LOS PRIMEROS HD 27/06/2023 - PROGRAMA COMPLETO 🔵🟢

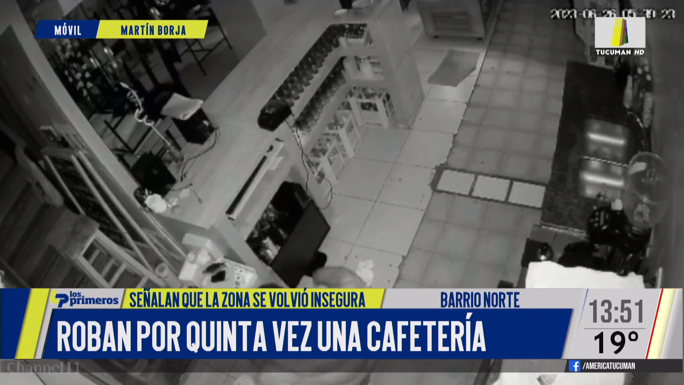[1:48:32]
no puedo distinguir si era un chico o una persona grande, rompió el vidrio y encima era cielo, era muy chiquito el huequito. Y entró.
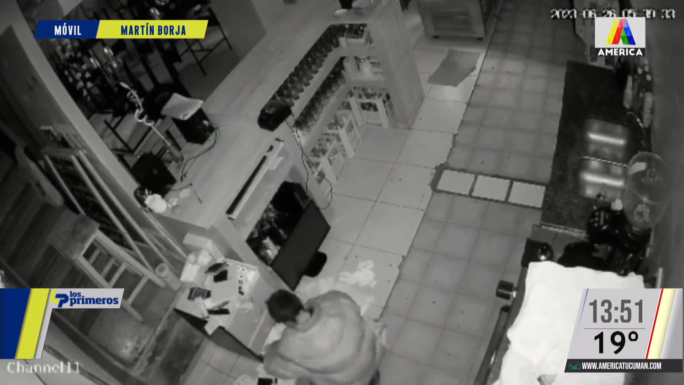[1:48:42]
Lamentablemente no se activaron ninguno de los sensores porque se paseó por todo el bar Ha dado vuelta todo, yo calculo que estaba buscando dinero y no lo encontró. Y se fue. ¿No les robó nada? No robó nada, ni un alfajor se llevó. ¿Hizo el daño nada más? Hizo el yo daño. Creo que no encontró lo que buscaba en realidad. Claro, debe ser, ¿no? Claro, porque buscó por todos los cajones. Nosotros teníamos sobre con los papeles, con los tickets que van quedando de las compras por cualquier cosa. Y lo rompió todo pensando que ahí había dinero. Pero no, no se llevó nada.